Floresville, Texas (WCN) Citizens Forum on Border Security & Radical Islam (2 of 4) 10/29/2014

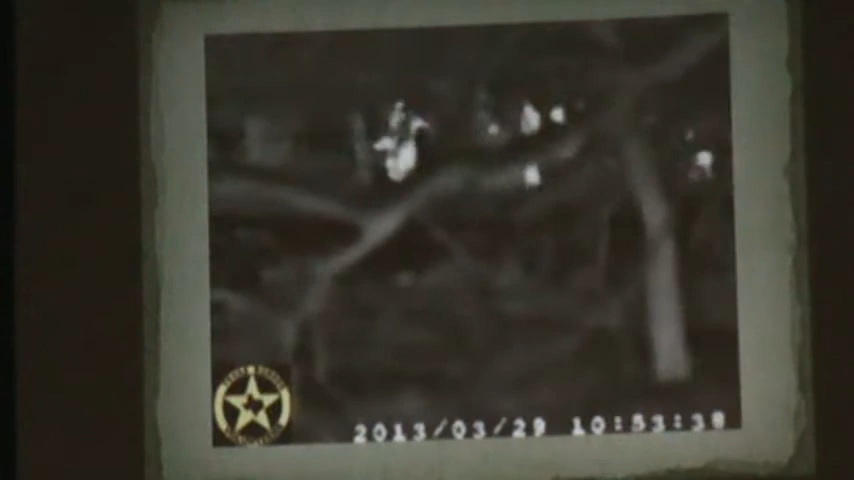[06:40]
Now, what you're seeing is a group of 60 that one of our posts spotted coming across the fence line or coming up to the fence line. If you'll notice, you'll see flashes in the background going by.
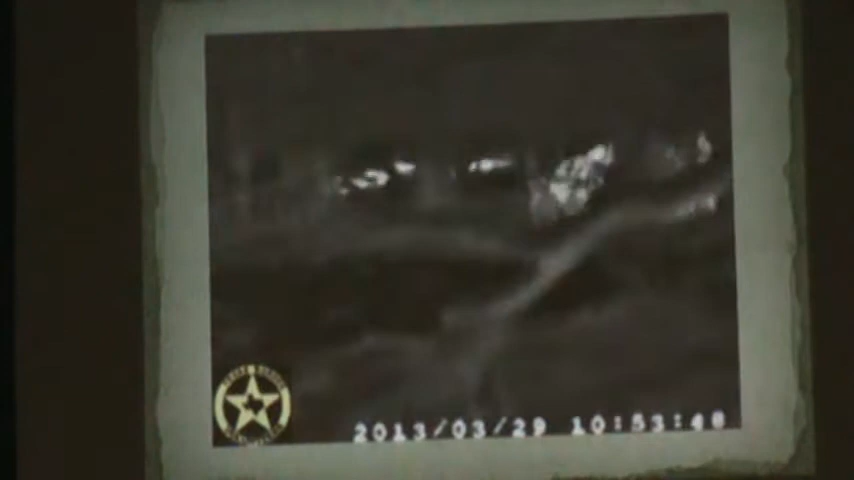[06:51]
That's Highway 281. The neat thing about it, they never knew we were there.
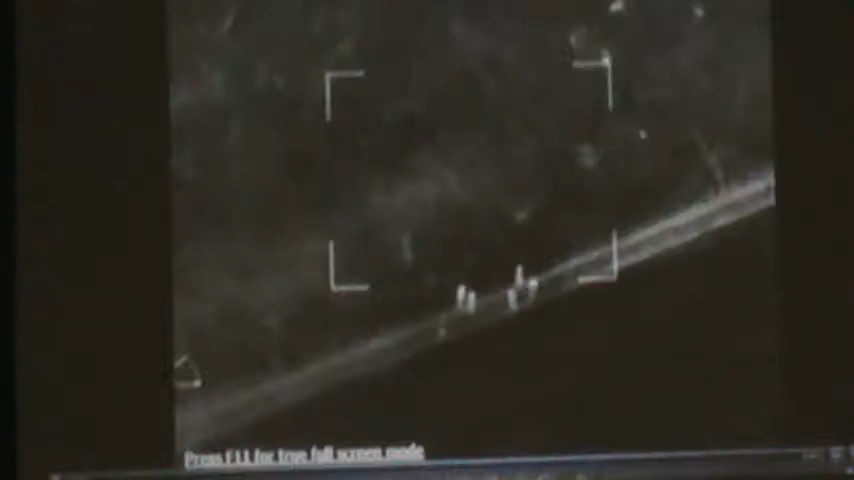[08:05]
You got bodies 10 yards into your left and then about 10 yards forward and in. There you go. Keep coming. Okay, get a man out right there. Go straight in, left. Straight in, left. That's where your bodies are. They're all in there. Straight in. They're all spread out pretty wide. They're all spread out. Yep, you got something right there to your left, the roof, and then keep putting it in. They'll be warm.